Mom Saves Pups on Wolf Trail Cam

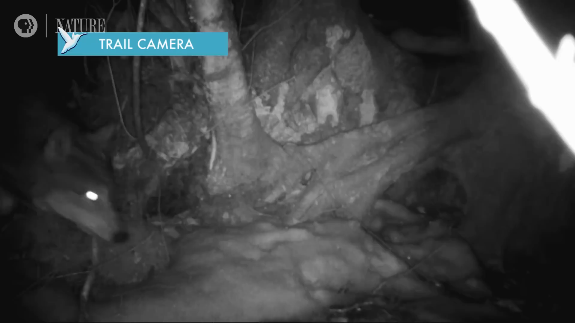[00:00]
Oh wow, that is super cool. I bet that's the breeding female, undoubtedly. She's big. That's got a big belly there and just like scoping it out.
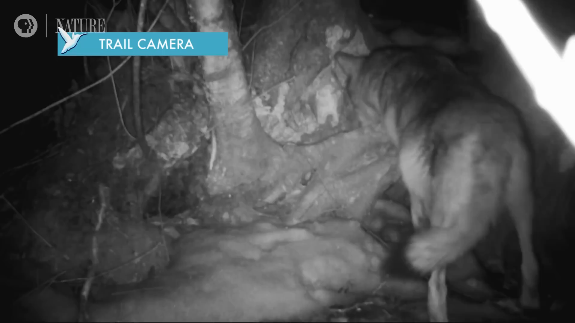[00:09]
That's definitely the female. It's got a huge belly on the 11th. She does go into the den.